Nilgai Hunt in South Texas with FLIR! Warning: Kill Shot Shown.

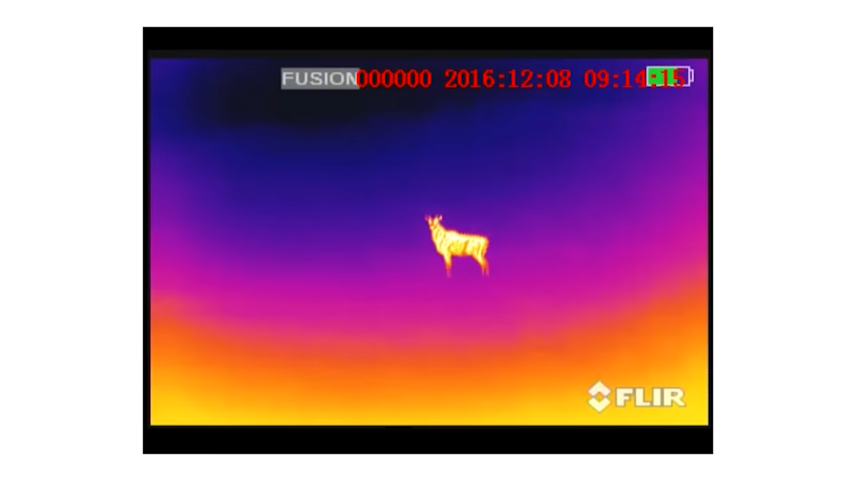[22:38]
and it put him down cleanly he pretty much folded up these are not easy animals to kill sometimes you have to do a quick follow-up shot if